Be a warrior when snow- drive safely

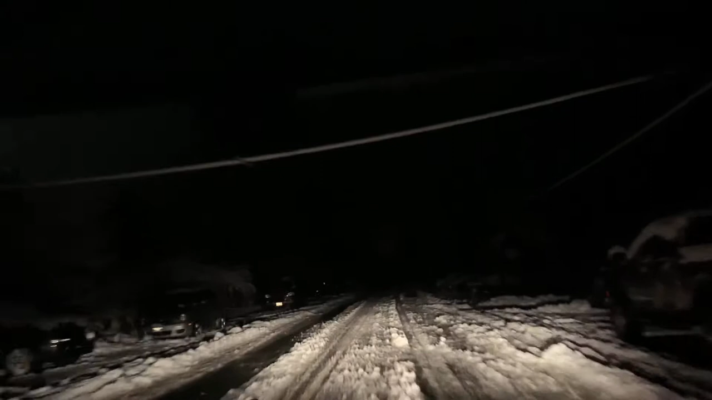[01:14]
So this is the road way out from my place So we have to take it left And we can go directly to Fraser Highway So in this way,